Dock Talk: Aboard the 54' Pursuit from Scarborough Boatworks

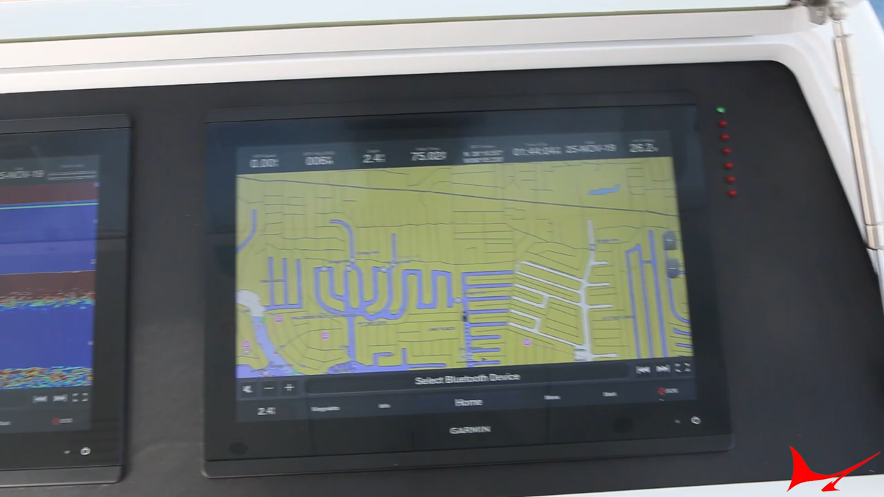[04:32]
But the Garmin all, you know, links to everything, so you can set them up however you want. Everything right through the touchscreens. Oh, perfect. I'm going to put a separate one up here. Nice.